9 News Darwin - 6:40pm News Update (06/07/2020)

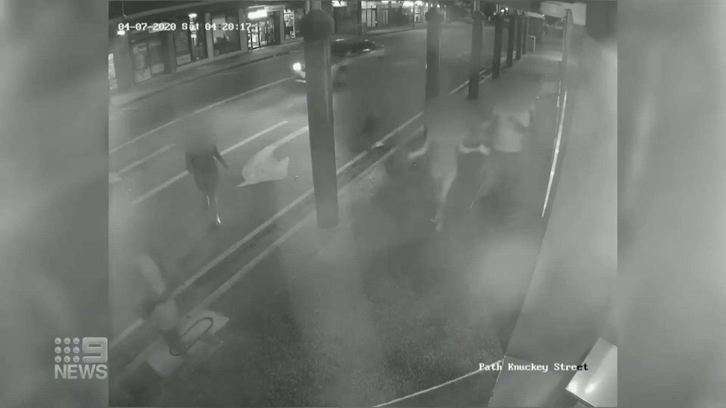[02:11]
A shocking act of vandalism caught on camera.
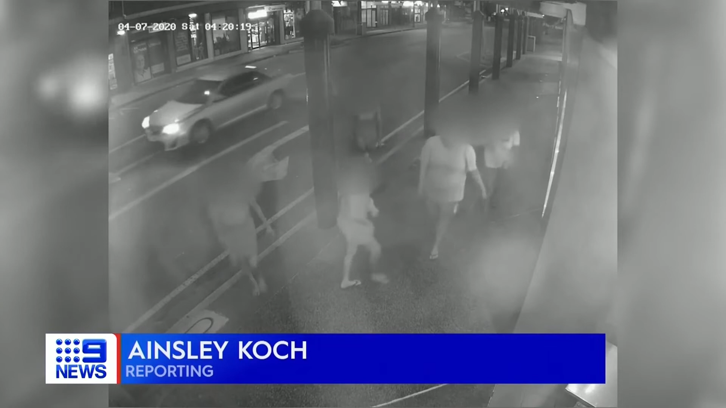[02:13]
A group walks towards Salvatore's Cafe in the early hours of Saturday morning where an altercation ensues before one of the group's members loses her
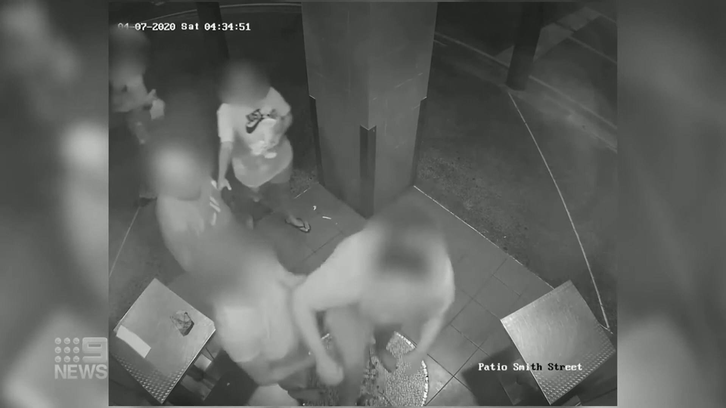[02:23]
temper and kicks in the cafe's front door. We came to work on Saturday morning just before 6.30 a.m.